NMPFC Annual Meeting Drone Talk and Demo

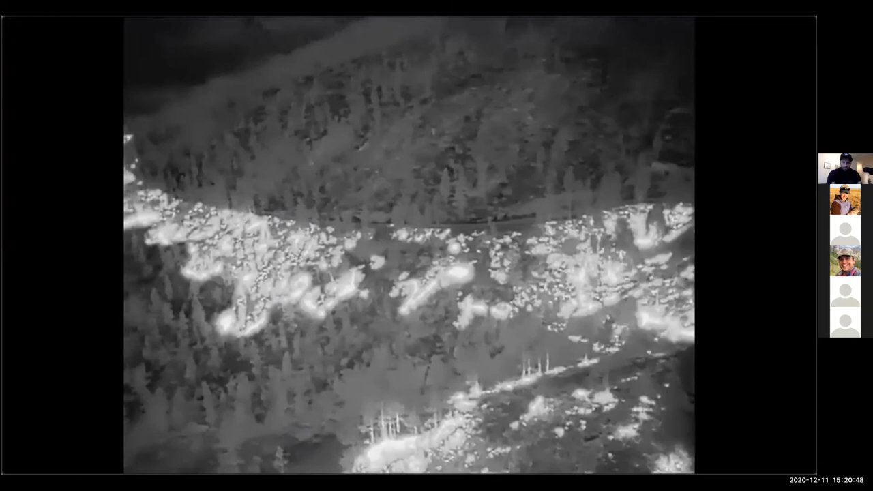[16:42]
And one of the beautiful things with using drones like this is you also see where the fire is doing. But post fire, finding hotspots and directing resources,